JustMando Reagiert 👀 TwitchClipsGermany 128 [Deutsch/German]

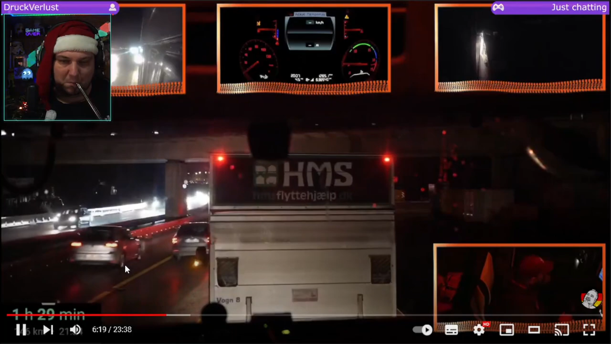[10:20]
Oh. Egal. Egal, Alter, kann das mal bitte einer klippen, falls wir das brauchen? Der ist gerade voll in den Dänen reingefahren, der Idiot.